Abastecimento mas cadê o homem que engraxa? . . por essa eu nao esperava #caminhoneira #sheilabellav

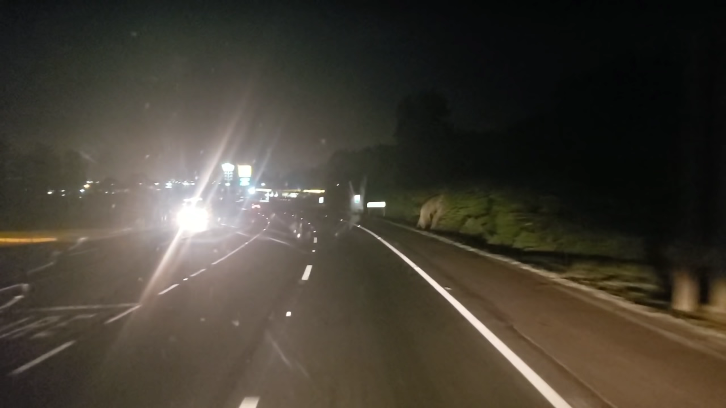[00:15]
Olha a sujeira do meu para-brisa. E eu tô chegando aqui no posto Sim, né? Aqui no Pirangão, aqui do Nova Santa Rita, a Hater Log, aqui na minha esquerda, tá?
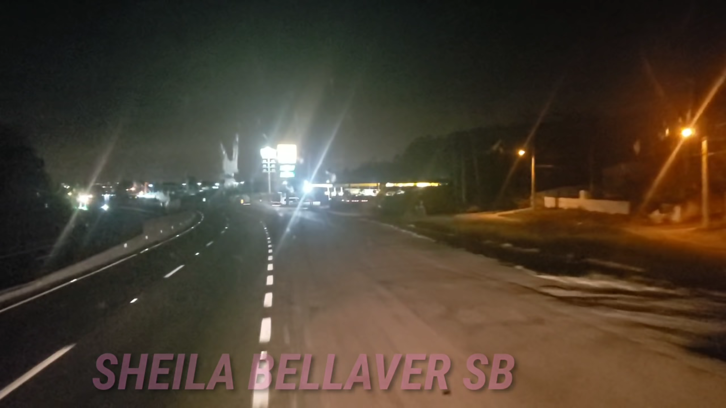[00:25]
Pátio da Hater Log, pra vocês entenderem que eu tô aqui. E eu tô chegando aqui pra fazer o abastecimento do Pink, né? E
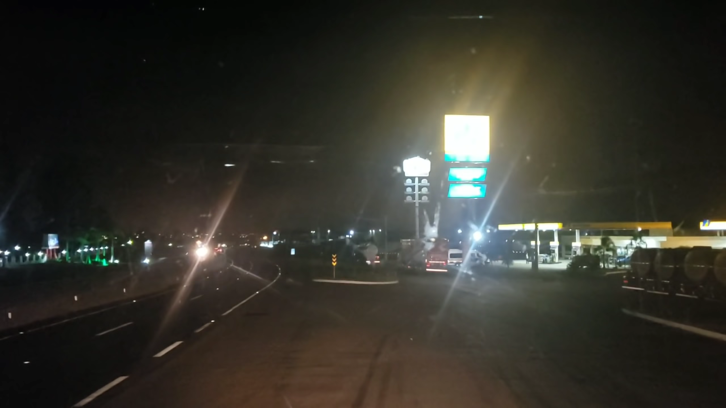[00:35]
regular os freote, engraxar minha carretinha, né, galera? Vamos já enfiar numa rampa ali, ó.